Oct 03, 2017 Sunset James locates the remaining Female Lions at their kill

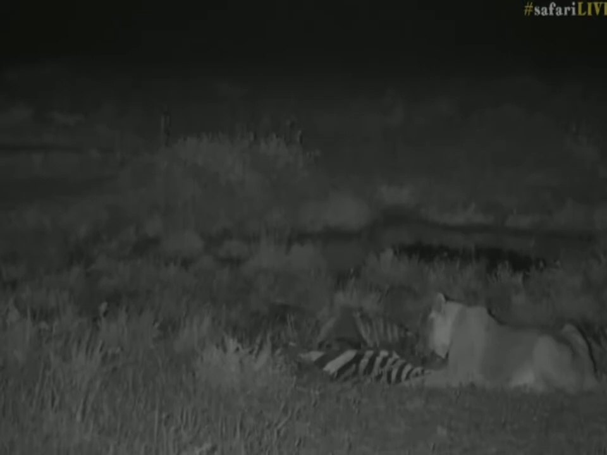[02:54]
or I often wonder to myself, how do they get lost from each other? I guess we've just watched how it happens. You know, two of them sit on a carcass for longer than expected. Then one takes the cubs away, but the cubs can't make it all the way to the kill, so she stops halfway, has a rest. Suddenly, these ones get up and move back towards the kill site, and then, well, then there's nothing there. At least to the den site, and then there's nothing there, and so they walk around trying to find each other again.